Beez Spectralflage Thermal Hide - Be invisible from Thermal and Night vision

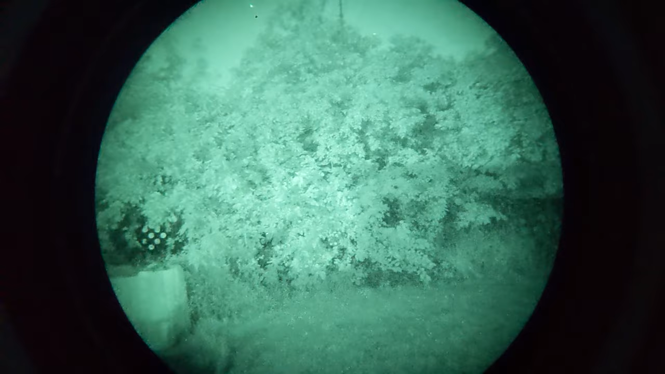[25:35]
IR illuminated night vision to make you just unimportant to the eyes to hide your position. Well, then the heat side of the spectrophlage just totally breaks up your silhouette to make you blend in right to your environment.
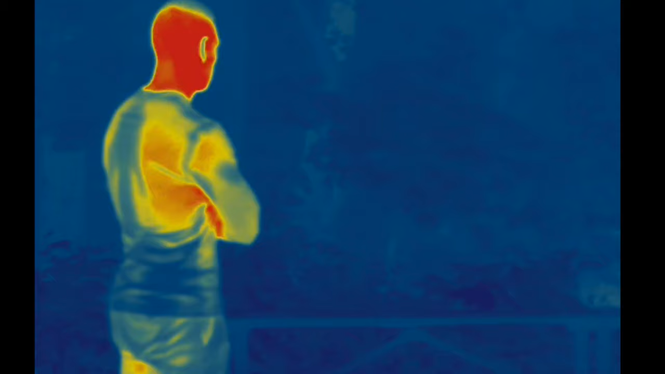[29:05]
but their silhouette as the edges are not clearly defined as the small leafy bits and other whatnots just break it all up.